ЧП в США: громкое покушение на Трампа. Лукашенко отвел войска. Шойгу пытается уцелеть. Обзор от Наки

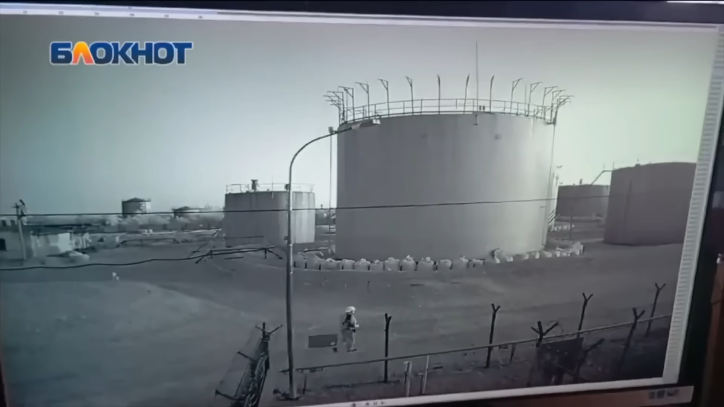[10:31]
Есть кадры поражения нефтебазы в Цемлянске в Ростовской области непосредственно с территории базы хранения. Там на видео интересно, что можно увидеть уровень защиты нефтебазы. Там стоят антидроновые сетки, а на территории дежурит человек с антидроновым оружием. Однако все это не помогло. Как вы видите, два дрона в разное время поразили резервуары.